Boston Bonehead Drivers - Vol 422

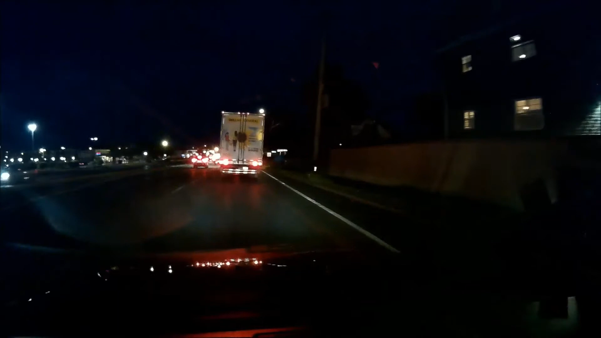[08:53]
Stupid, stupid, stupid. Ok. Exit dive maybe, I guess, I'm sure, whatever.